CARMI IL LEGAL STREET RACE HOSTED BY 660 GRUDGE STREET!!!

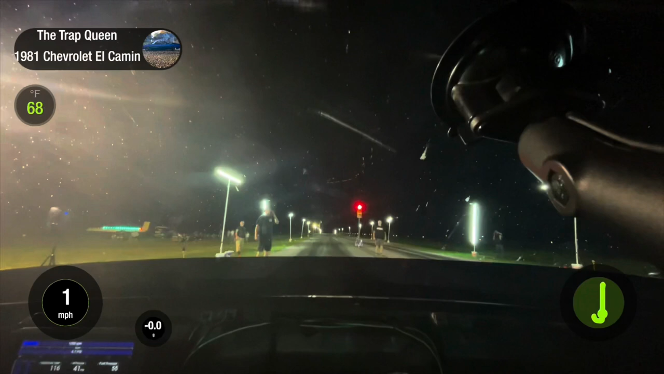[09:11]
Going into the semifinals, we drew this maroon all-wheel drive Chevrolet pickup. He's a tough cookie. We had to be on our A game. Unfortunately, something went wrong. We weren't exactly sure. If you'll look in the lower left-hand corner of your screen, you'll see the top bar graph is my tack. About halfway down the track, it's all the way over in the red.